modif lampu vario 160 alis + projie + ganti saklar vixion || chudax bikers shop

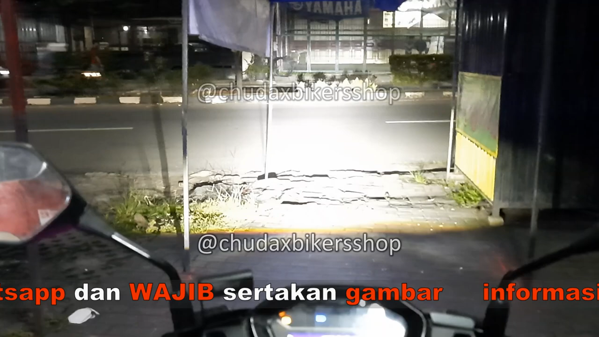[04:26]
jauhnya Lampu deket Jauh Deket Jauh Indikator nyala Kita turunin levelingnya
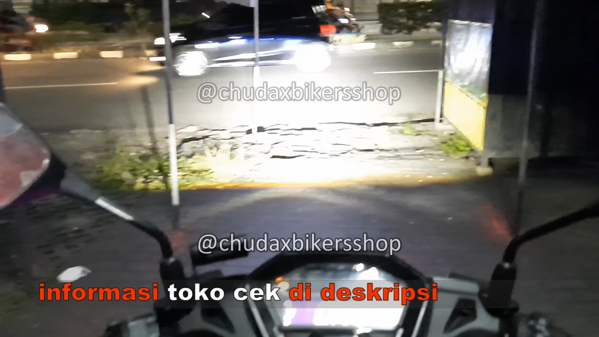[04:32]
Leveling turun Leveling naik
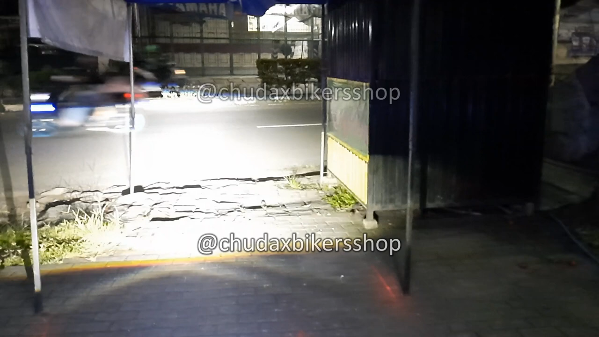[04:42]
Leveling naiknya bisa tinggi Turunnya pun bisa Sampai deket banget Jadi kalau bawa bagasi Atau boncengan Hasil outputnya Tetap bisa Terang Tapi Nggak silauh ya Cocok banget Buat yang suka boncengan Oke I love beam Mantap
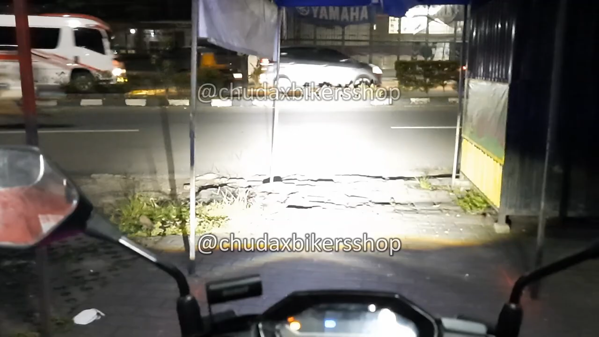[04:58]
Nah ini kalau hasil Output sinarnya Di jalan
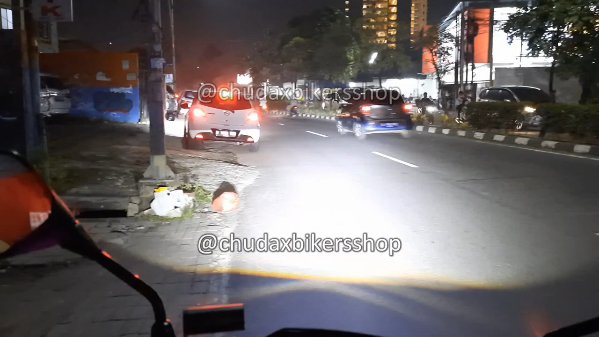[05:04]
Ini deket Ini jauh Deket Jauh Deket Jauh Ini levelingnya Udah Posisi enak ya Nggak ketinggian Nggak kerendahan Kalau di high beam Baru sinarnya Naik ke atas Oke Vario 160 Selesai Yang minat silahkan Contact via